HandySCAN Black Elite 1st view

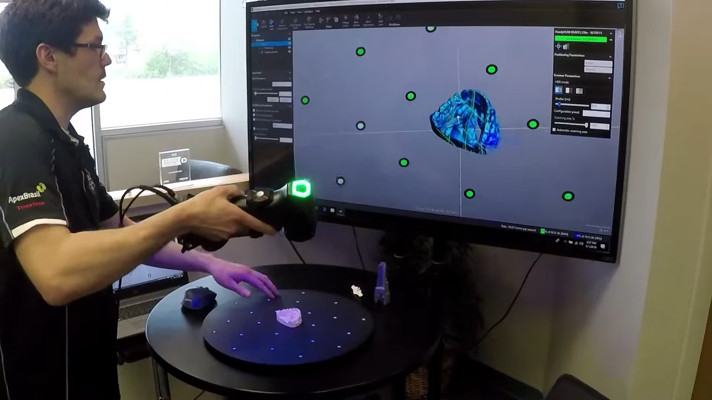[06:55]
So they've changed that distance meter from the left side of the screen and placed it right on the part itself.
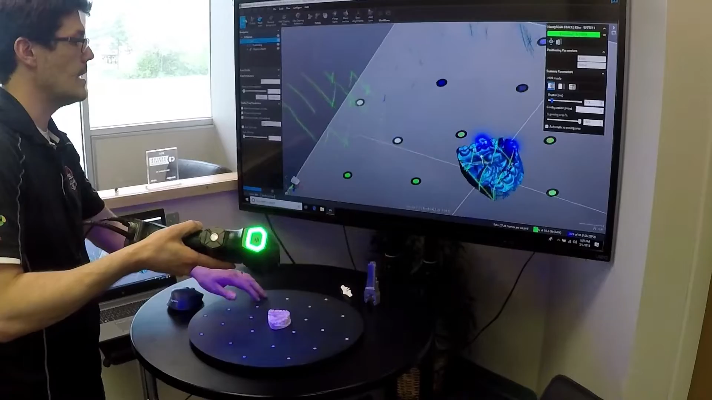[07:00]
So now I know exactly what kind of data I'm getting on my part. That's that's a really cool feature there.
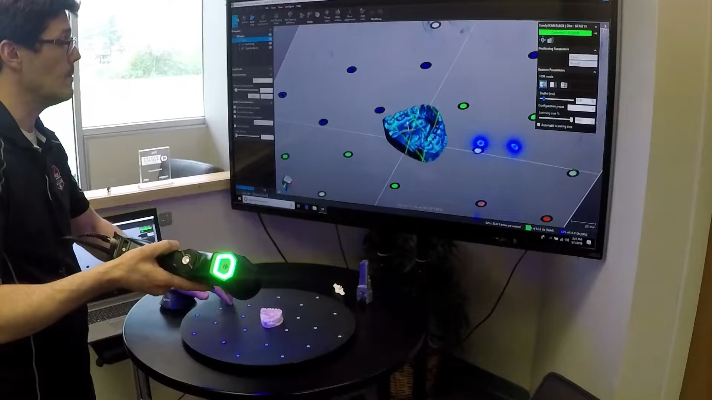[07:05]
They've done a good job with that. So we just keep on going. You can see the resolution is awesome on this.
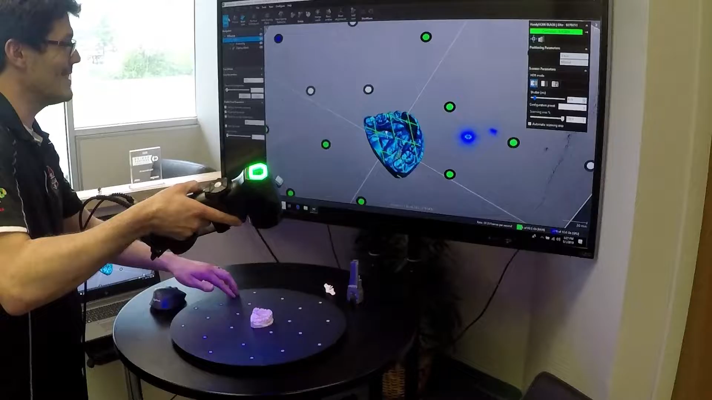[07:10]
You know this is previously an application that would be more of a structured white light system.
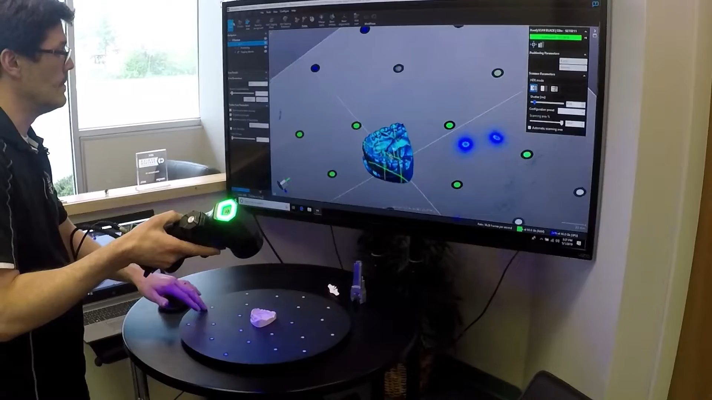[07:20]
That's more of your tripod mounted and this thing is just knocking it out. So this is pretty impressive so far.
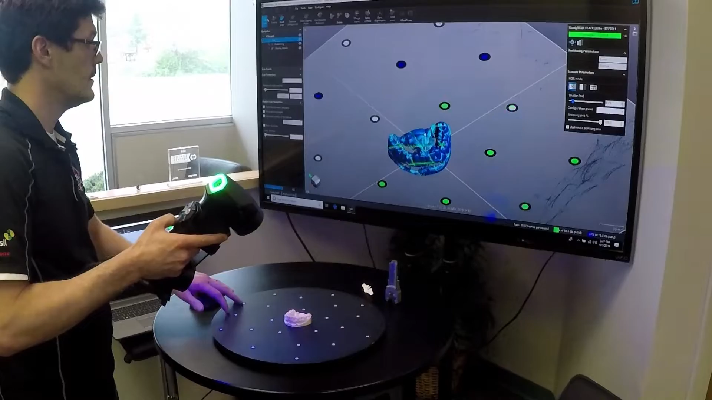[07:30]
So we'll just keep what I like to say spray painting with lasers.
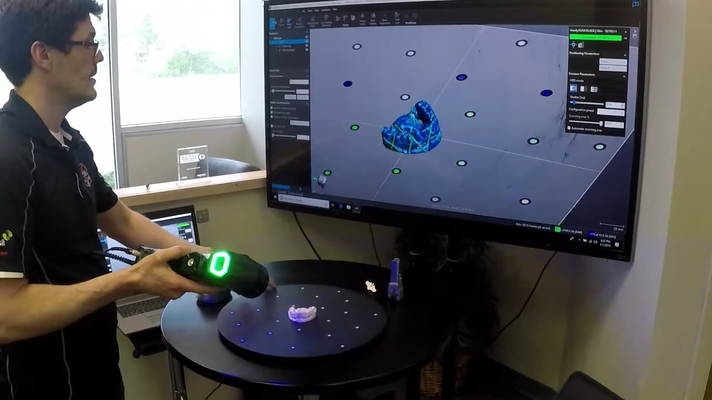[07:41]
So if I'm just focusing on the teeth which is the main goal here I'll go ahead and pause that.
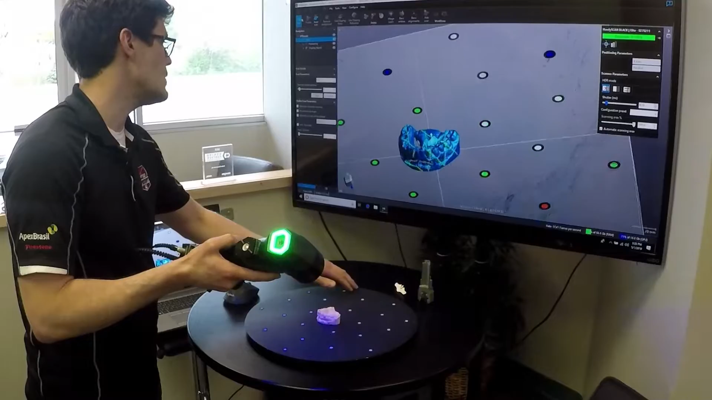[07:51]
They've also mentioned that they've increased their processing speed. So that's something I'm going to be interested to see.
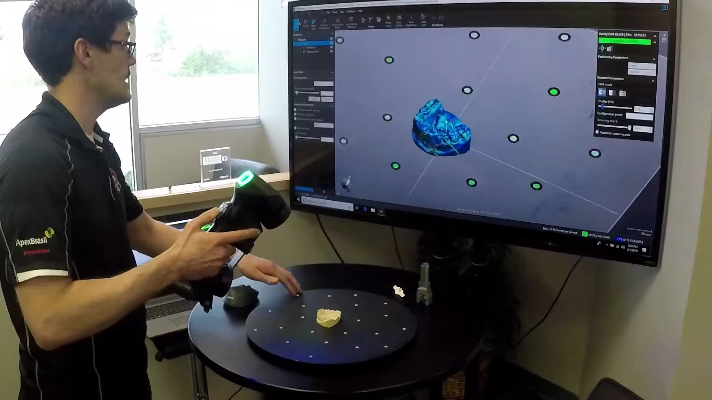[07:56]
We press and hold the scanner button that'll
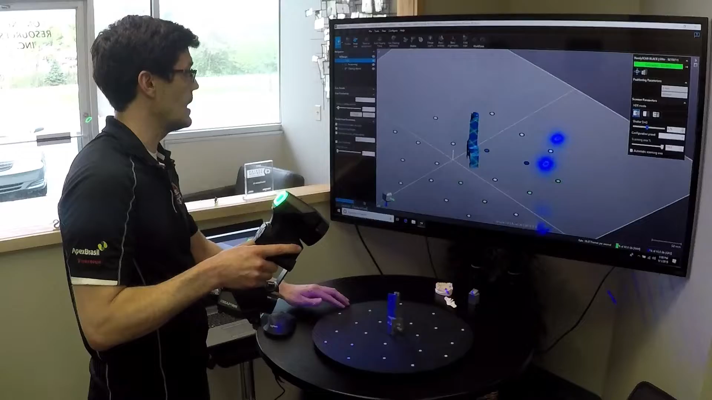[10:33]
This is going to be a game changer in the quality control market. I mean having this kind of resolution And accuracy in a handheld system that flexibility to go on the floor
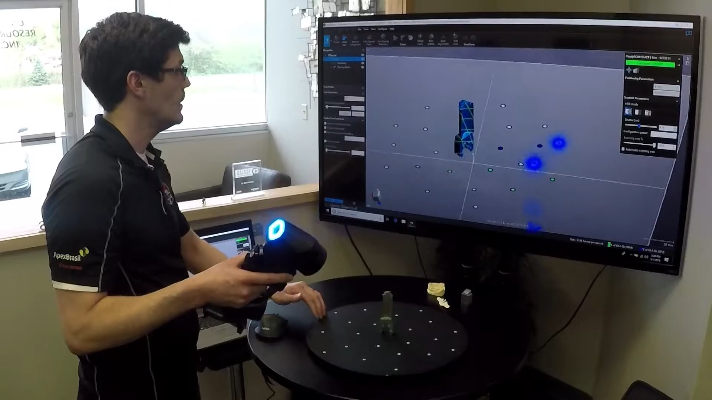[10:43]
And we're still getting way down in there in the key side of So i'm getting good clean data all the way in those gaps there